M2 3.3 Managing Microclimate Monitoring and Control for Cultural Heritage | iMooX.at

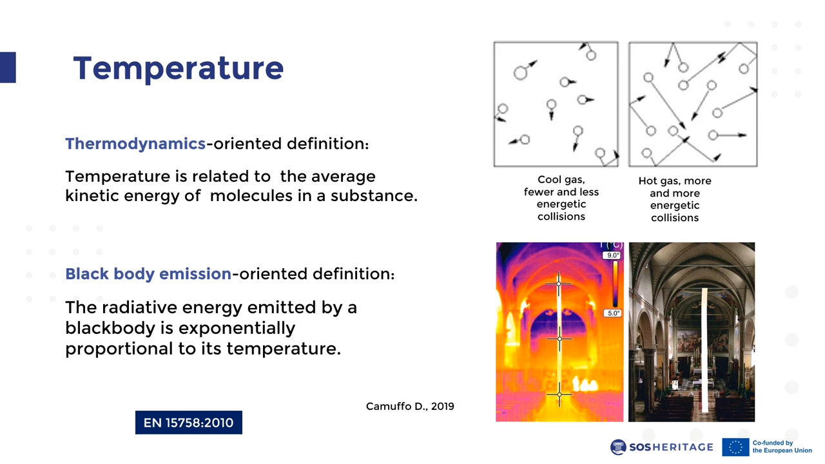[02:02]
Since the temperature of an object is also exponentially proportional to the radiative energy that it can emit, in the bottom right picture is given an example of the measurements of the vertical thermal gradients of the air in a high ceiling church by using a thermocamera. Temperature can be measured through contact and non-contact instruments.
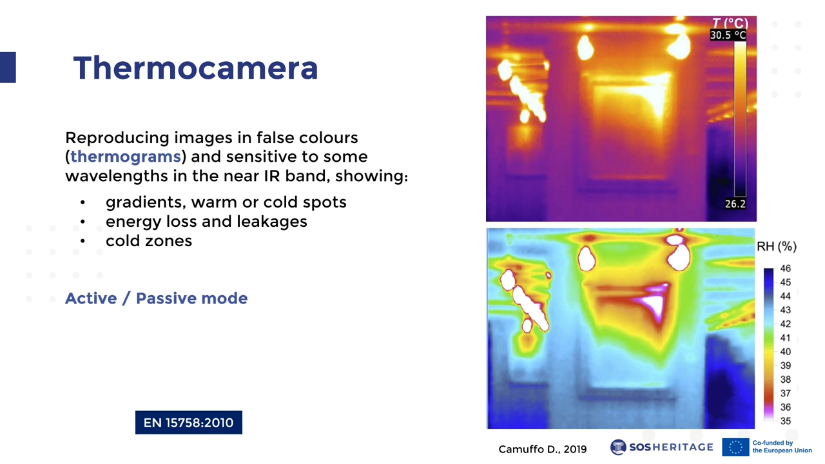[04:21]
On screen: scale top 30.5°C
allowing to recognize internal cold zones in masonries that might possibly be generated by water percolation, capillarity rise, or other causes. Passing to relative humidity, it is conventionally expressed as a percentage ranging from 0 to 100,